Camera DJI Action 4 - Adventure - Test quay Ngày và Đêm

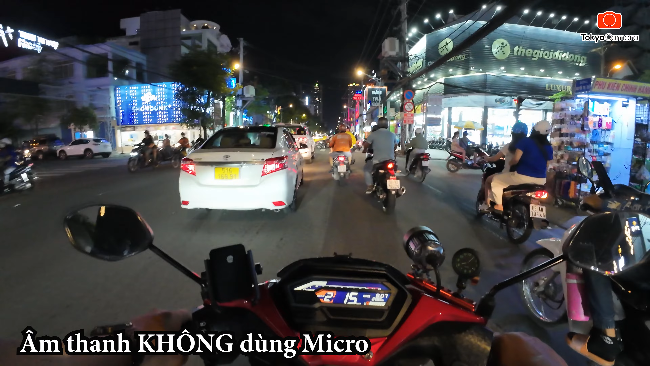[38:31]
Và tôi đang quay 4K 30 phim giây. Và âm thanh các bạn đang nghe là tôi thu trực tiếp từ máy luôn. Thu trực tiếp bằng micro Xenon của con Action 4. Không có sử dụng micro có dây, không sử dụng micro không dây. Vâng, trời bây giờ thì đã là 8 giờ tối, trời đen thui.
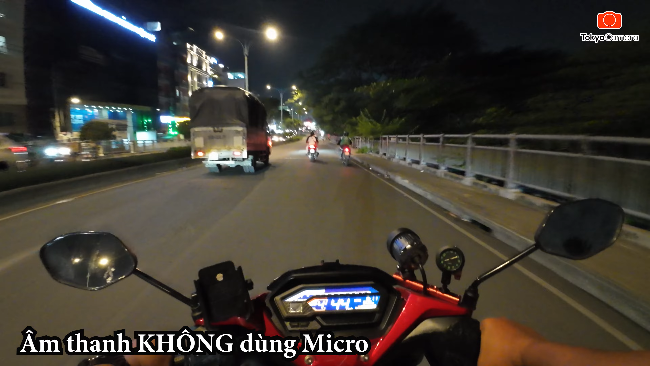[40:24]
Mình sử dụng một cái kẹp giá 50.000 kẹp, cho nên là nó không được chắc chắn lắm đâu. Nó kẹp trên cái cổ áo mà, cho nên nó hơi đung đưa khi mà mình đi qua những cái làn giảm tốc hoặc là những cái nắp cống, thì nó sẽ bị rung, nó bị rung lắc mạnh. Còn mình chạy đường trường thì cái khả năng chống rung của con Action 4 này thì vô đối rồi.